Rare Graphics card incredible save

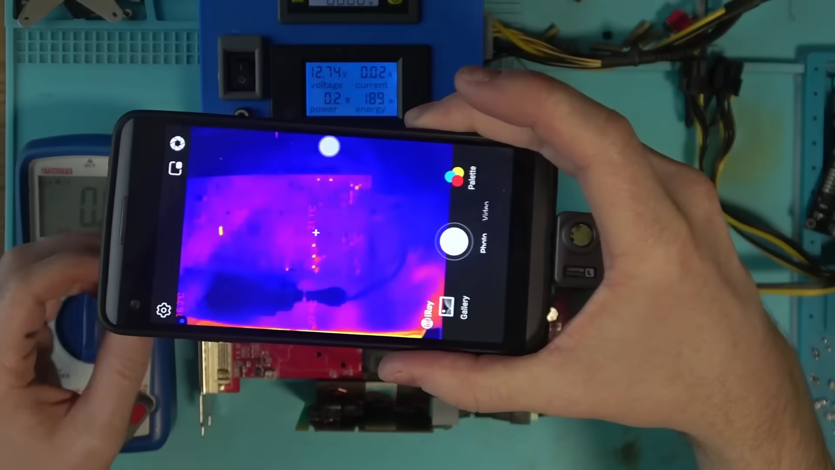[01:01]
Looks like most of the MOSFETs are working very hard,
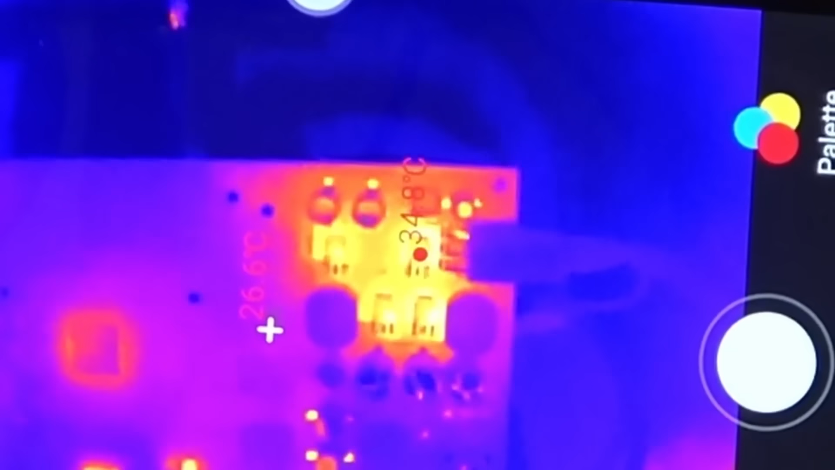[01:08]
and the reason for that is likely the short on this coil and these two, which I'm guessing are linked to the core and the chip at the bottom, as well as the memory.
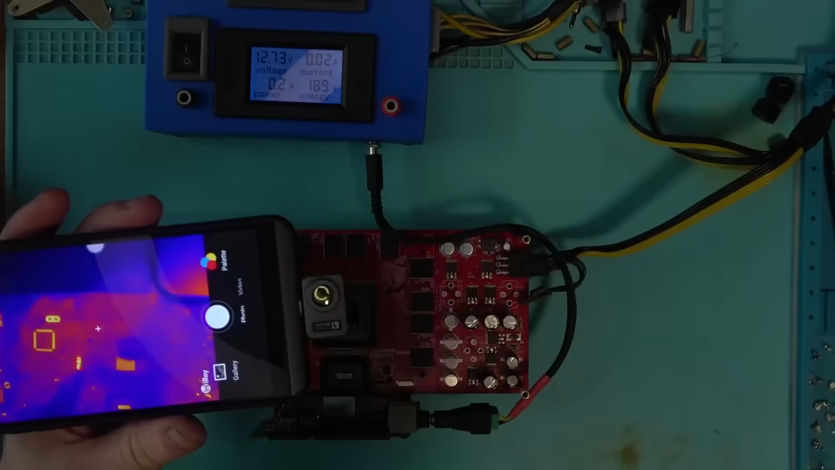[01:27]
and it looks like these things are getting hot.